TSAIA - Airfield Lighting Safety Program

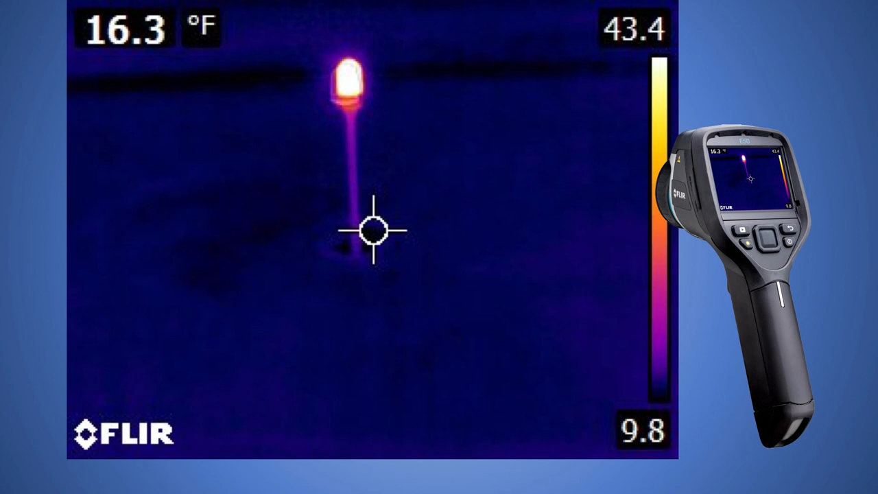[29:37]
On screen: spot 16.3°F
I threw a few slides in here of just an interesting way that we've done some troubleshooting. We have a FLIR camera. It's a forward-looking infrared camera. In the wintertime, it's very difficult to troubleshoot our lights because we have ice in the cans, snow all around. It's hard to find problems. So we started driving around with this camera hanging out the window, pointing at the different lights, and we found that if there was a problem in the can,
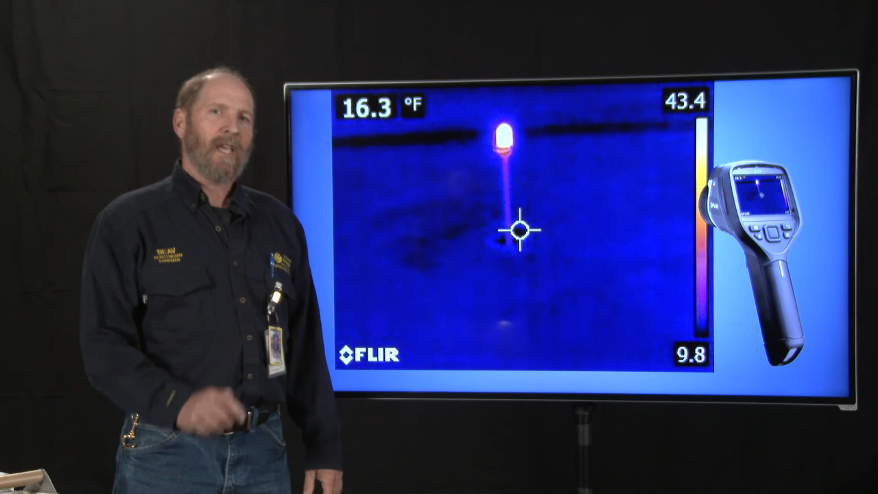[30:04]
On screen: spot 16.3°F
especially an isolation transformer fault, it would start to show up as heat at the base of the can.
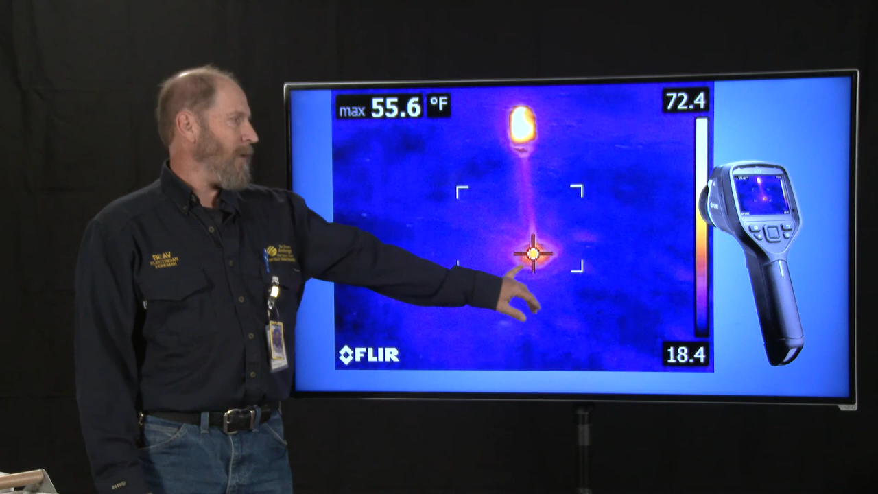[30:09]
On screen: max 55.6°F
So this particular one was a pretty mild isolation transformer fault. This particular one was 118 degrees.
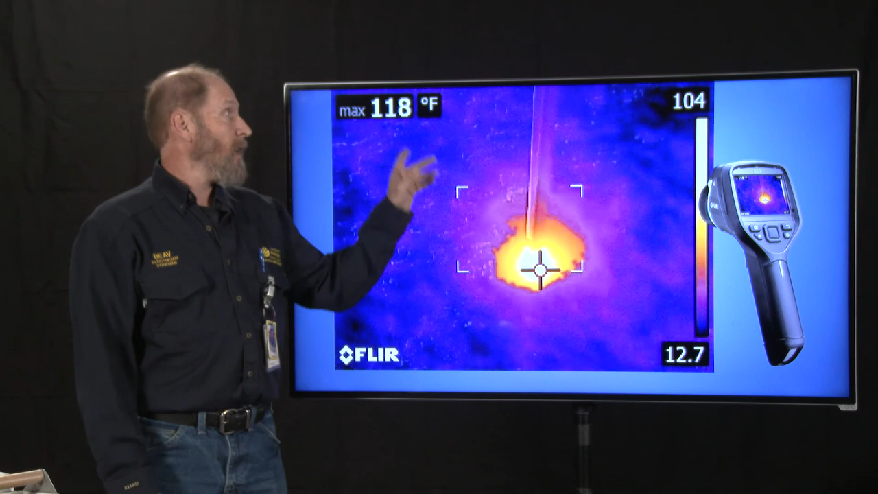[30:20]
On screen: max 118°F
It was actually on fire under the ground, and we were able to find it pretty quickly. So it's a good tool, just handy. I just threw that in because I thought you might like it.